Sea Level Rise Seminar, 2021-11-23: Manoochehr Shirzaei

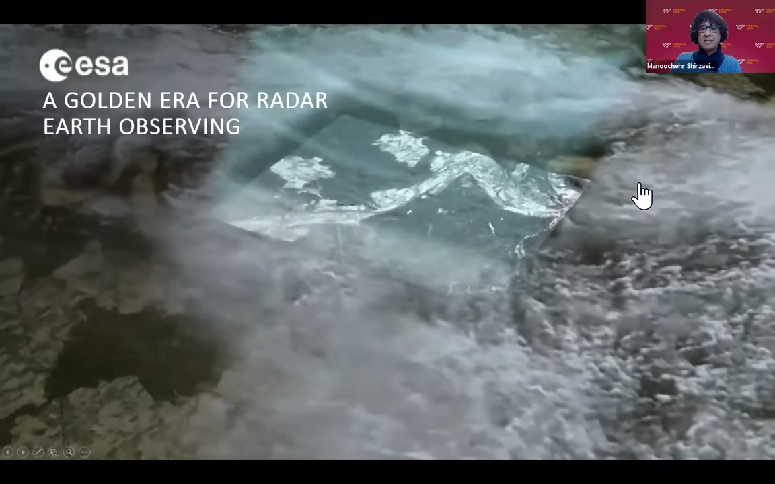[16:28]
You know, radar satellites transmit this microwave signal,
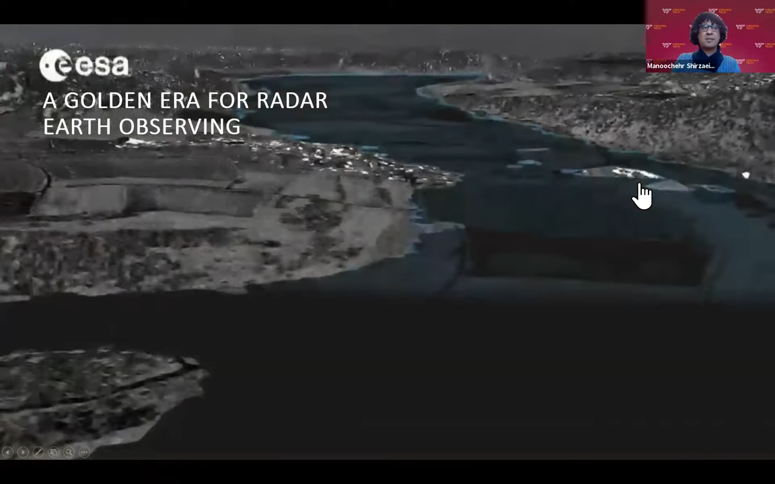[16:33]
propagate through the clouds and vegetation hit the ground and comes back to the satellite, collect the backscatter.